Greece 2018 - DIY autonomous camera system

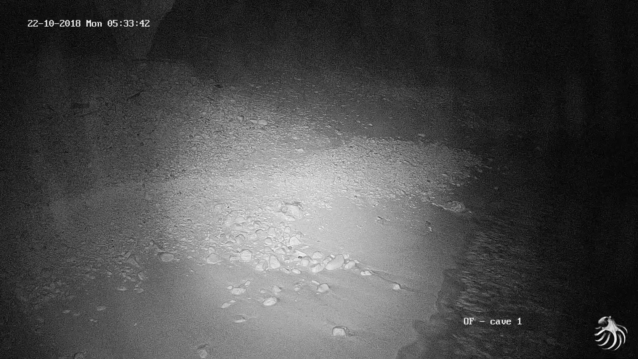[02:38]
Il y a une caméra qui est à l'intérieur, dans le fond de la grotte.
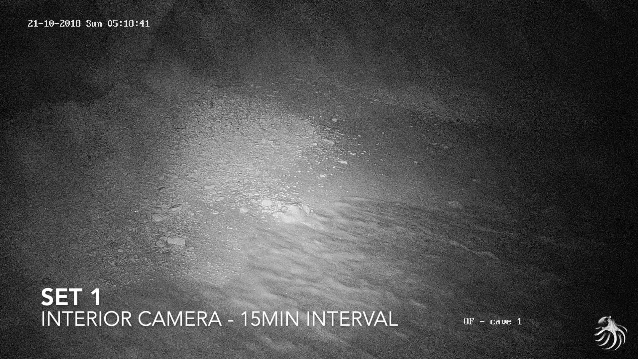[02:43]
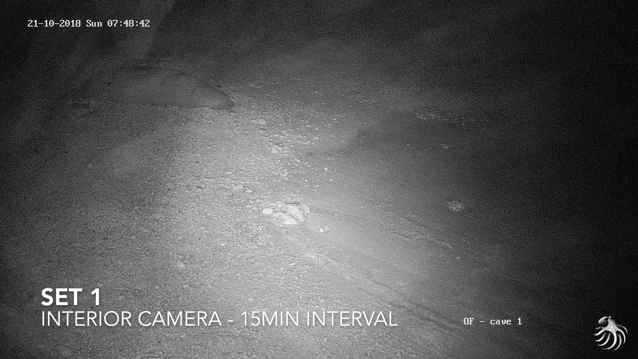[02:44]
Il y a une caméra qui est près de la plage où les phoques se posent. Ici, pour l'extérieur,